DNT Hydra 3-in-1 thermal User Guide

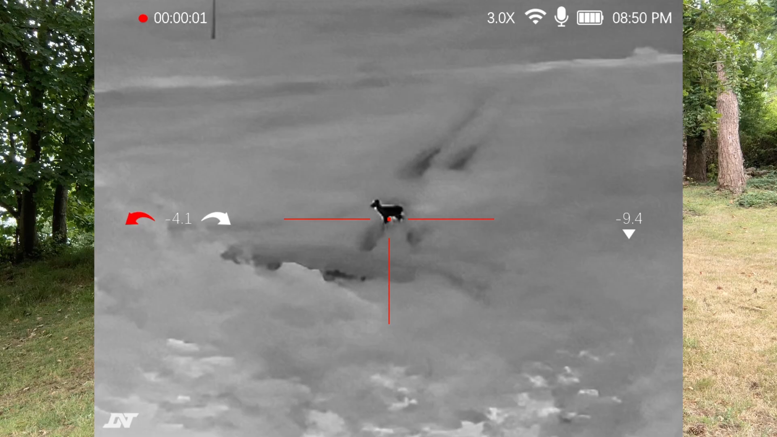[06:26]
The on-screen display shows you useful information such as recording status, current magnification setting,
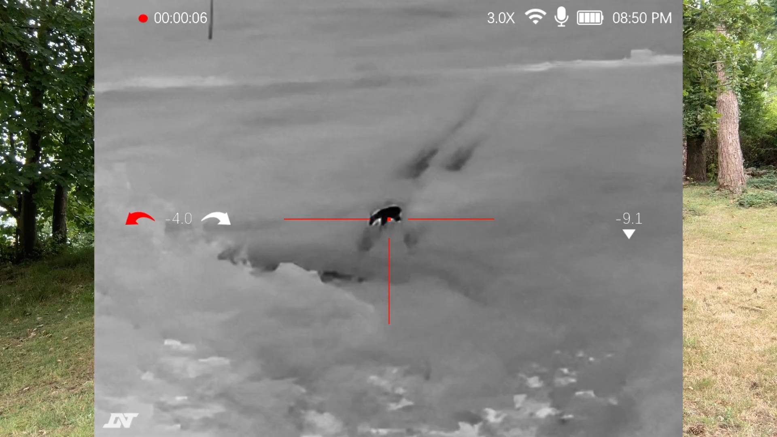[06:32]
Wi-Fi on or off, internal microphone status, battery level, time of day, gyroscope can't left or right, reticle, inclination meter, the DNT logo, quick start guide.
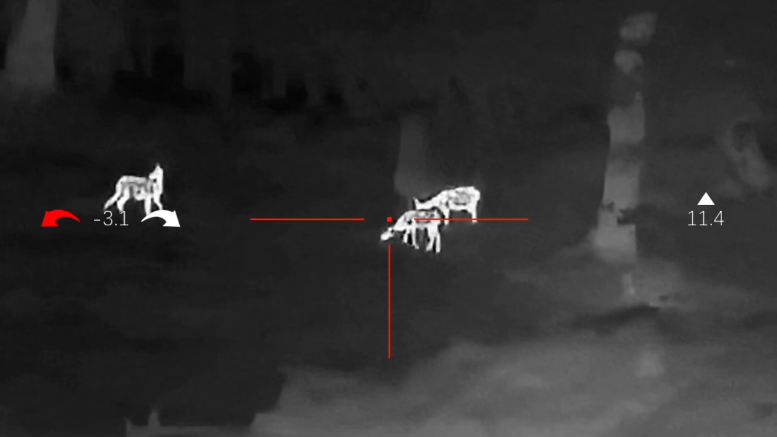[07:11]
As you scan terrain through the scope, you will need to adjust this ring regularly. Standby mode.
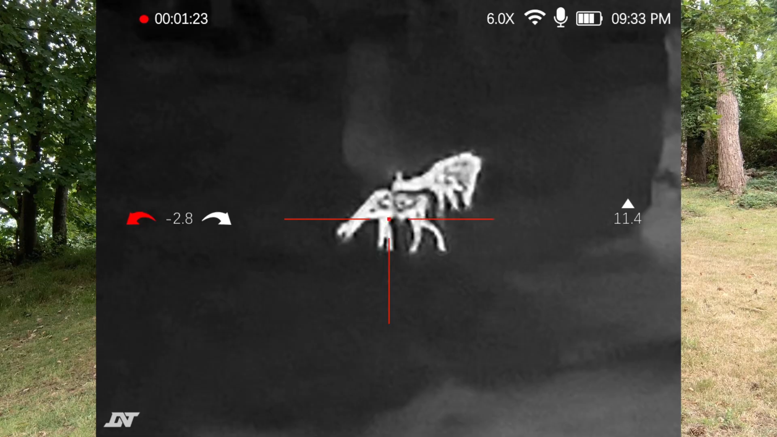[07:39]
Once you have cycled through by pressing the zoom again, you will return back to the three times magnification.
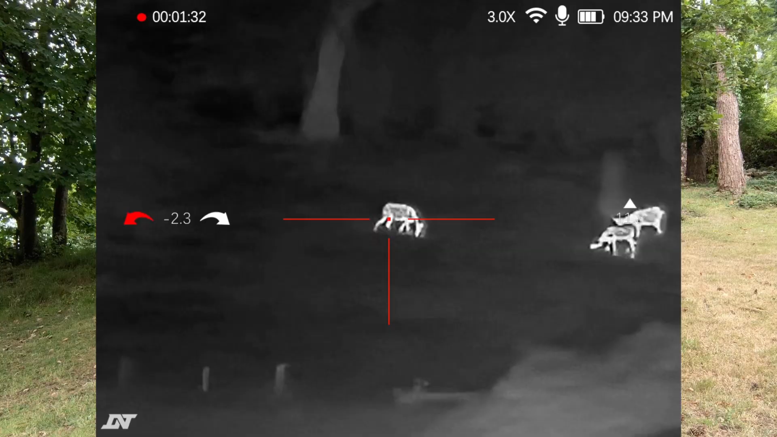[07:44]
Thermal palettes. When scanning terrain, you may find different types of thermal palette are more effective. When the device is switched on, you can change the palette with a short press on the menu button.
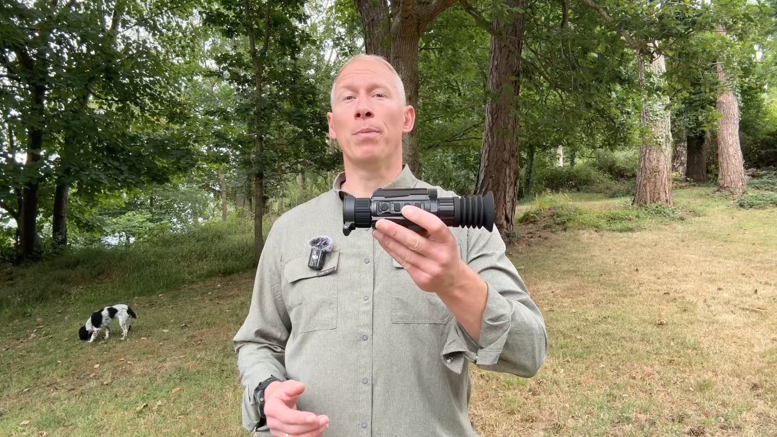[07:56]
You can select between white hot, black hot, red hot and iron hot.
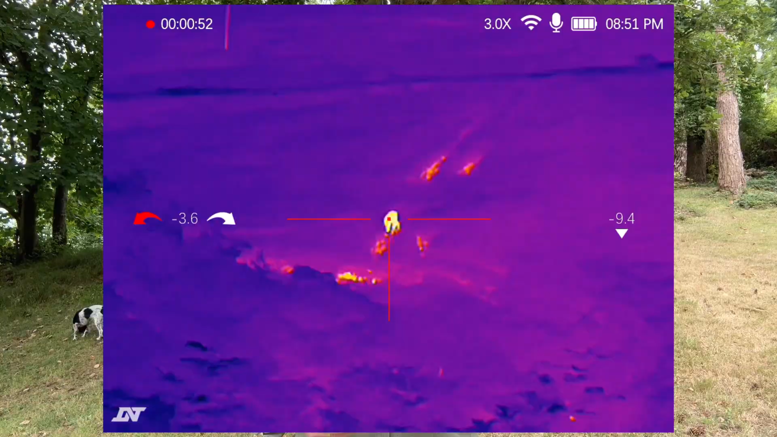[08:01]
Screen brightness can be adjusted with a long press of the zoom button.
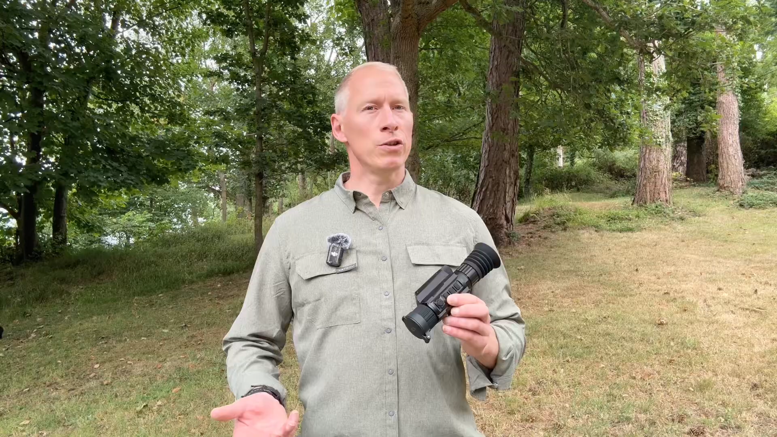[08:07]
A brighter image in the day may be useful, but you'll probably want a lower setting at night. Recording. You can set the Hydra to record the screen by pressing the record button with a long press. You will see the red recording icon in the top left of
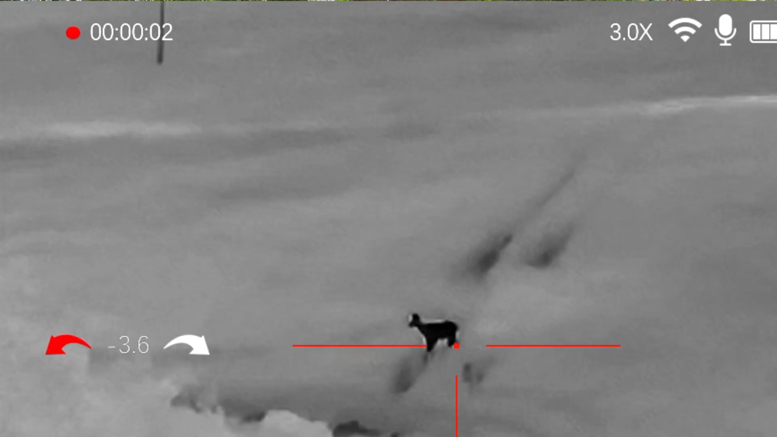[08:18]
the screen and a timer to show the recording time. Pressing the record button a second time will stop the recording.
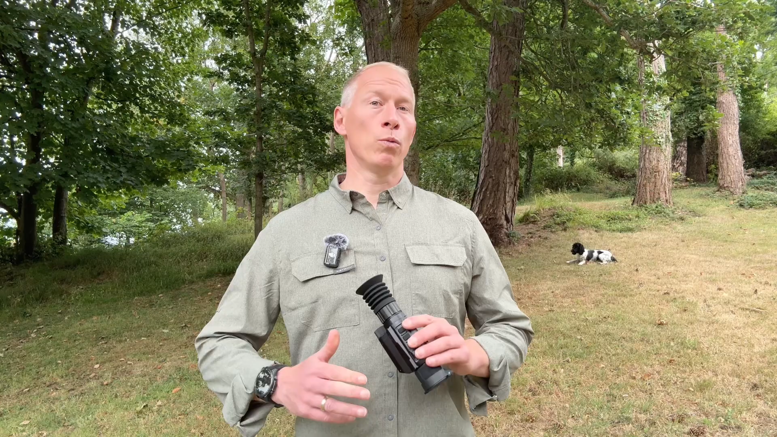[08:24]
Wi-Fi connectivity. You can connect the HS225 to your smartphone via Wi-Fi and the DNT mobile app for real-time streaming, control and media transfer. To set up Wi-Fi, long press the menu button for more than two seconds.
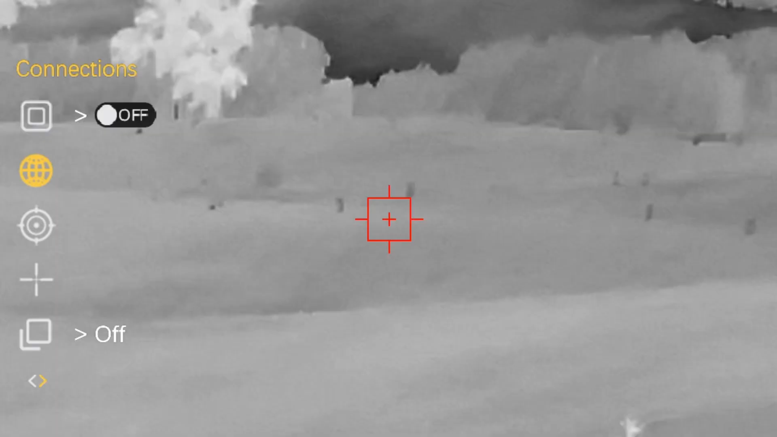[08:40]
Go to network settings, Wi-Fi and then toggle on. On your phone, connect to the HS225 Wi-Fi network.
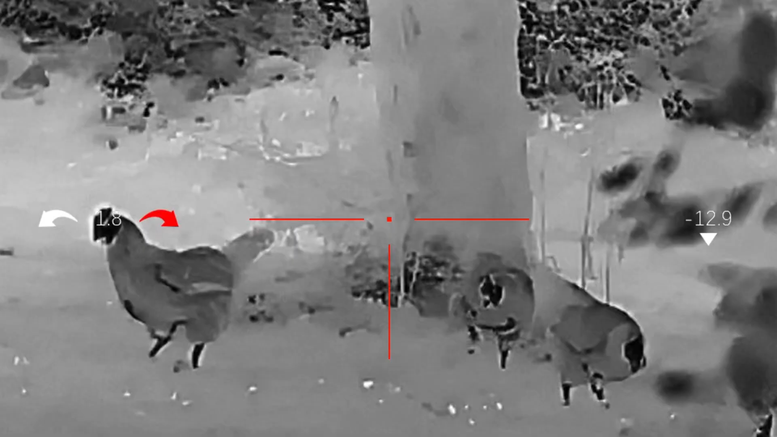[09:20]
To get into the menu, you long press the menu button, which is the middle button, on top of the Hydra. You'll notice there's a number of different features within that menu. So at the moment you have clip-on. Now to navigate the menu, press the record button to go down and the zoom button to go up and then short press the menu button to select an item and long press the menu item to go back out of that menu item.
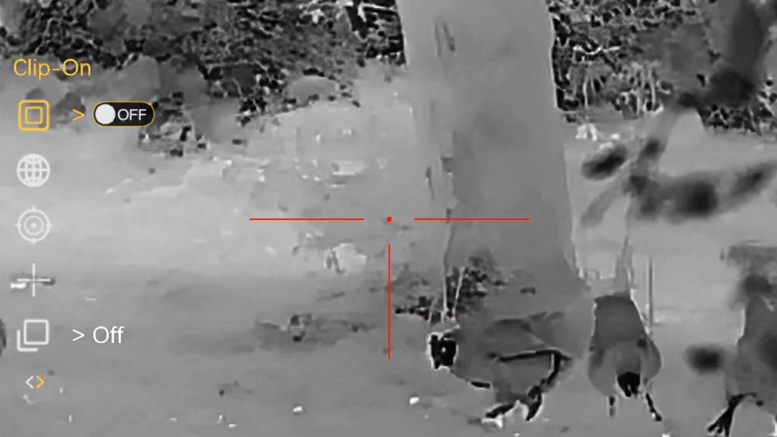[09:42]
So I'll show you what I mean. So press the record button to go down to connections, short press,
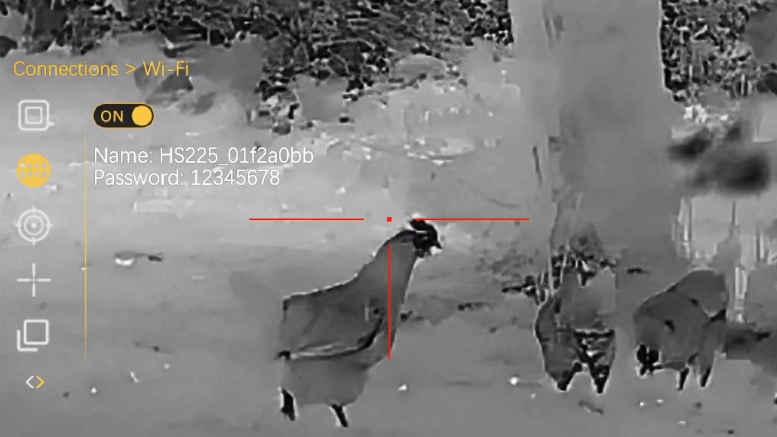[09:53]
short press and then toggle off. So to toggle that back on again, short press, and as you can see the Wi-Fi password
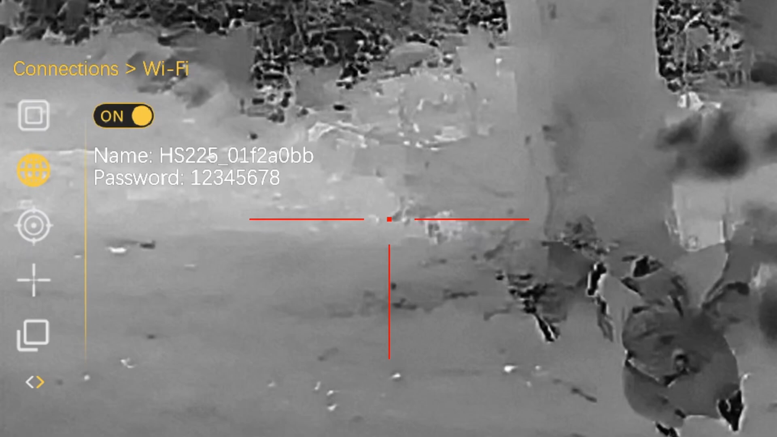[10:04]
is default to numbers one through to eight. So I'm going to long press out of that menu and again and then go down into reticle zeroing.
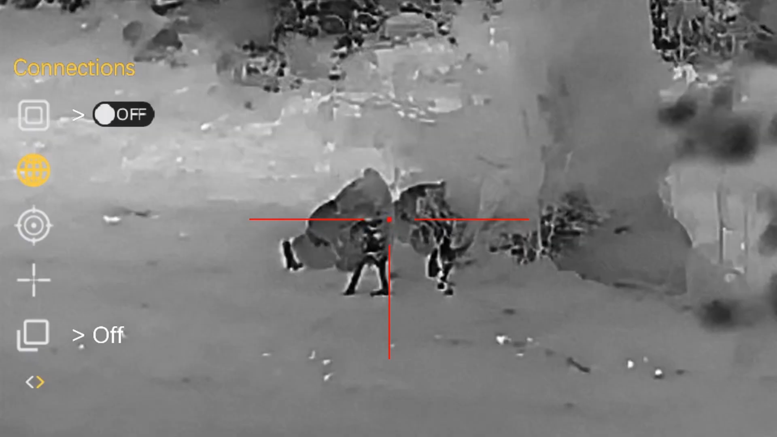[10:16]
I just click on that just show you how the reticle zeroing is set up.
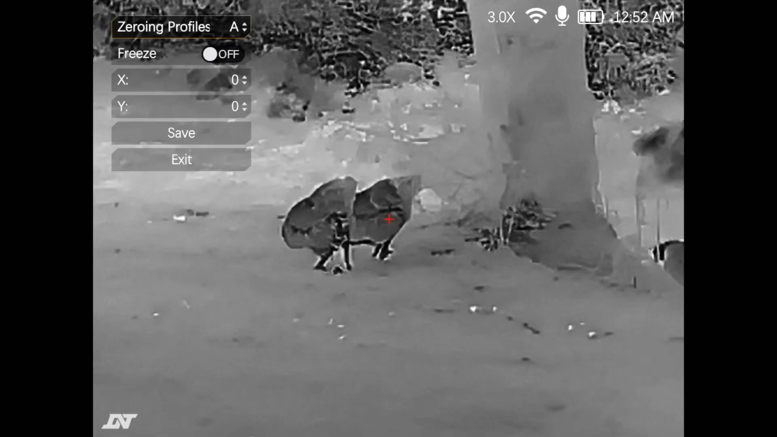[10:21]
I'm not going to go through that process at the moment because I've got it in handheld mode. So you have 26 different zeroing profiles through the letters A through to Z.
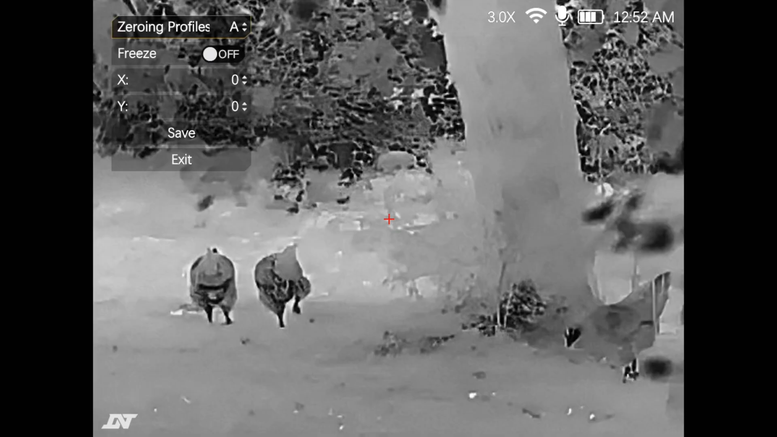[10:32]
You have the freeze and what that does is you can toggle freeze on or off. So once you've taken your shot you would then align your reticle back up to the center to your point of aim.
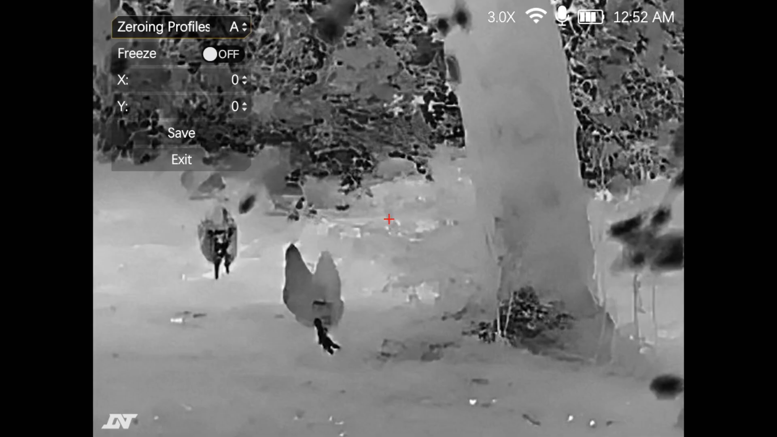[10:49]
You would then freeze the screen and then you would move the reticle onto your point of impact by actually moving the screen using the X and the Y axis. Sounds technical but basically all you're doing is you're aligning up your point of impact with the reticle on the screen. So you're actually moving the screen into the correct place. Once you've done that scroll down click save and then that will save your settings.
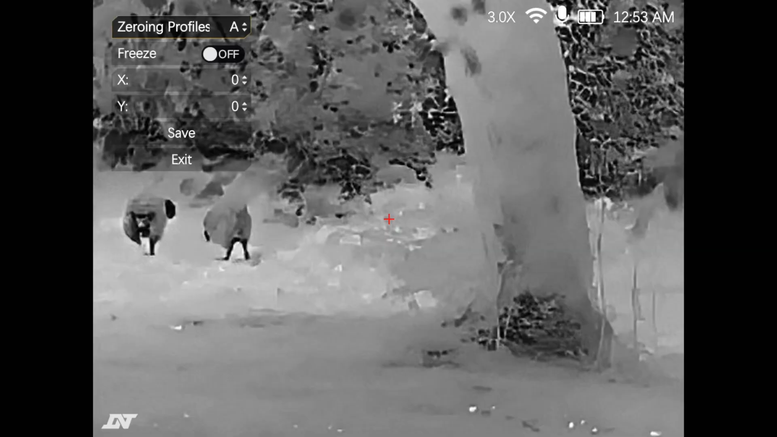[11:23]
So let's say you've got 26 settings in there so effectively this could go on 26 different rifles So I'm just going to scroll down to exit
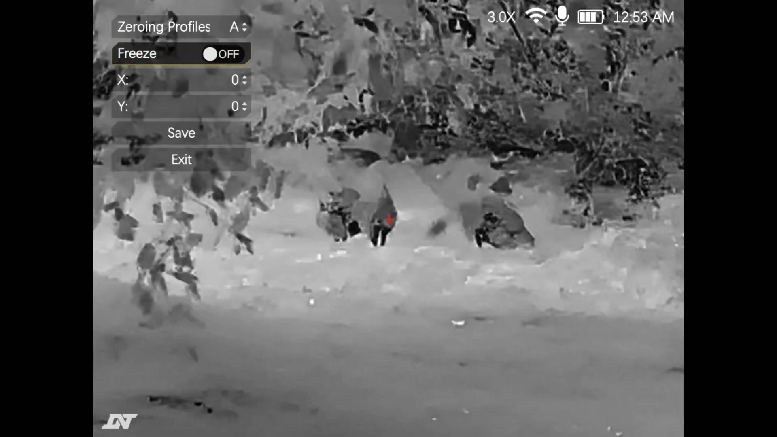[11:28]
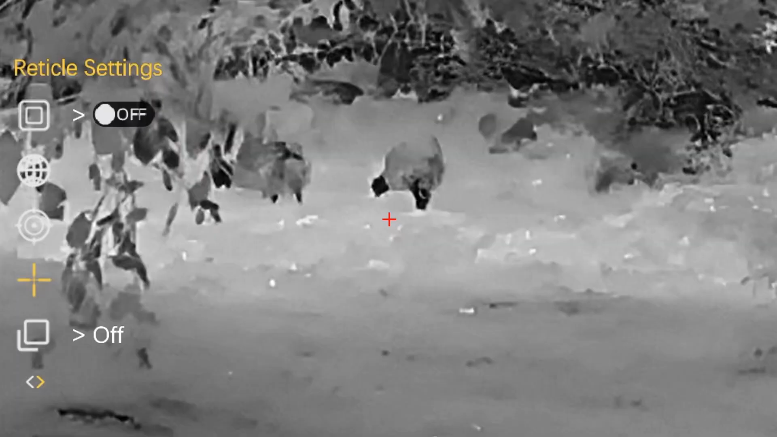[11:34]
The next one down is reticle settings. So let's go into reticle settings. First one is reticle.
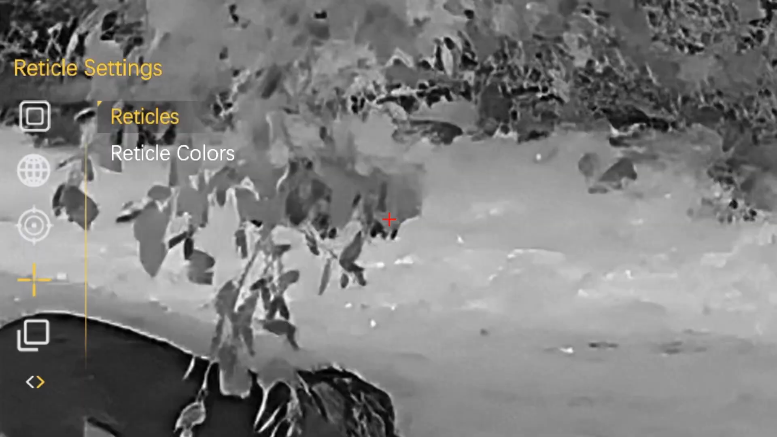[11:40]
So looking at the reticles then there are eight different reticles two
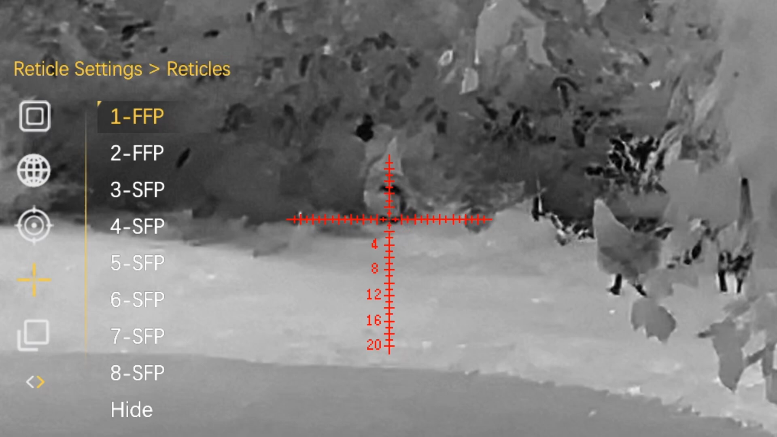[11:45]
in the first focal plane and then six in the second focal plane.
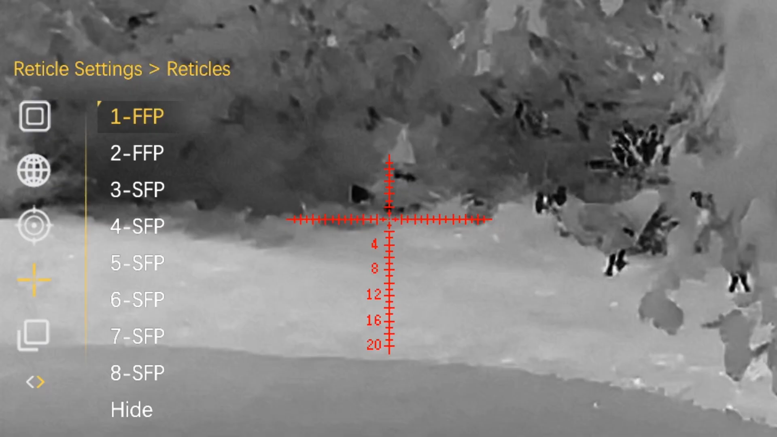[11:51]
So if I just scroll down through each of the reticles you can see all the different choice that you have
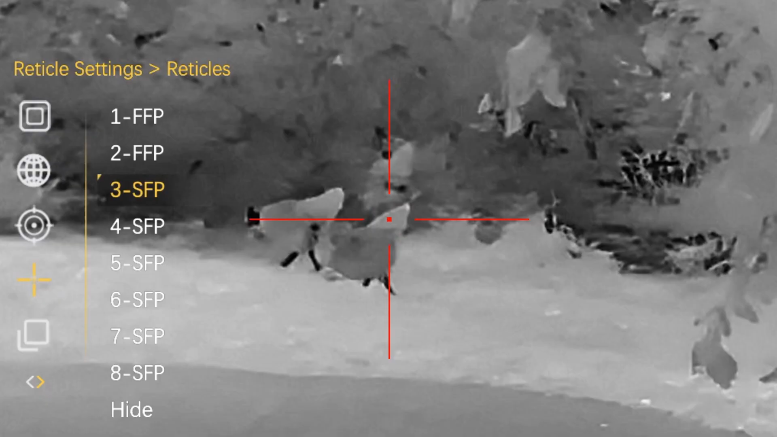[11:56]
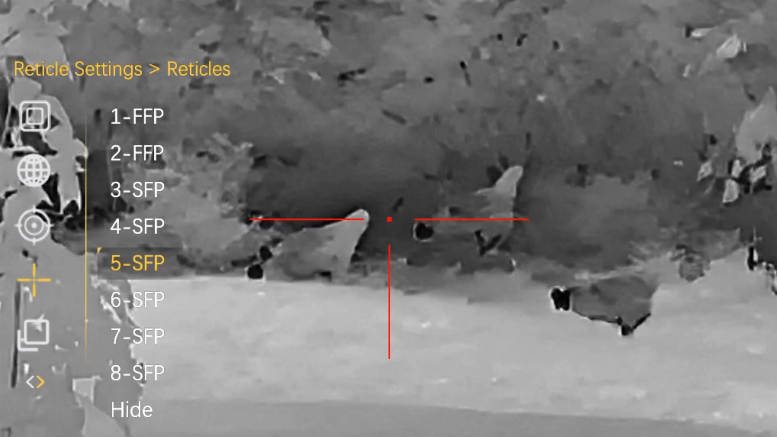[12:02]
and then hide. So I'm just going to go back to that one.